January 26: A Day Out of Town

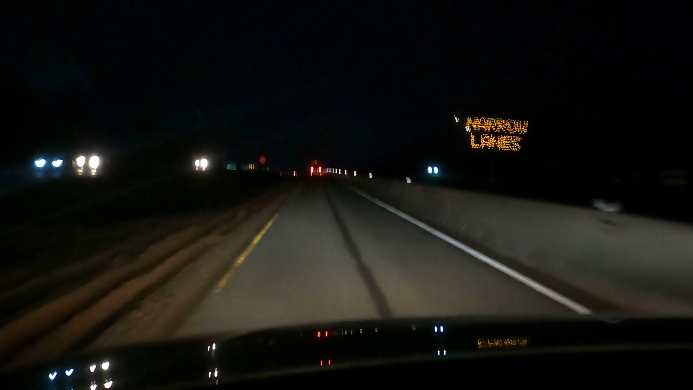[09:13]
but it looks like we are stopping here, or at least you throw on my flashers, because it looks like we are indeed at a stop because of an accident from those flashing lights that we could see. I don't know if you can see them on the camera very well.
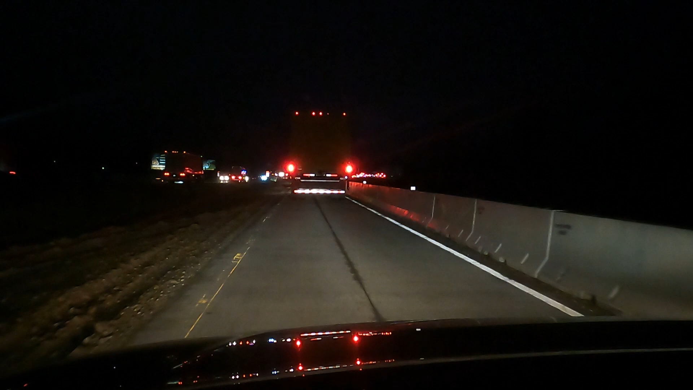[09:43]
All right, it's about 5:55. We'll see how long of a delay we have here.
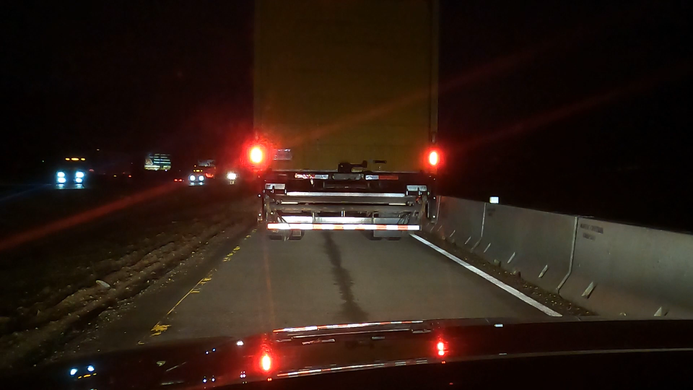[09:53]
I don't think the lights are too far ahead because I can see them reflecting in vehicles coming towards us in the sides of semi-trucks. I I should have gotten on the other side. So the highway splits because of the construction, and there is another eastbound lane you can see there. See that car over there?
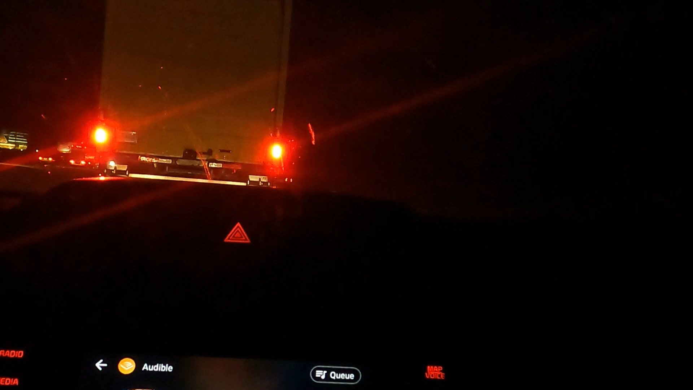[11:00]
It's been about 4 minutes. I'm gonna turn my audiobook back on, I guess. And sit here and wait more. Alrighty, a 10-minute delay. And we're moving a little bit again. We'll see if we get past. So, I'm not sure which vehicle up here is the issue.